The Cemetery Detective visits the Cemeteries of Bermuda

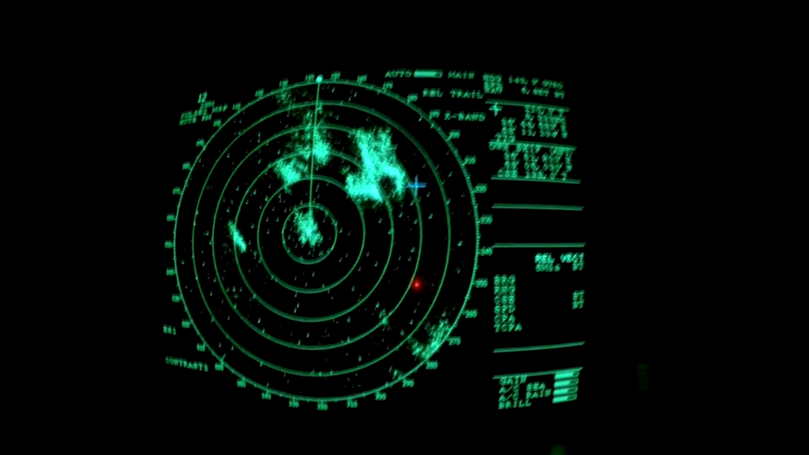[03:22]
Storm after storm approached from starboard, and as soon as the ferocity of one weather cell passed, another intensely bright green grouping of pixels engulfed the bridge in a glow of ominous green ambient light.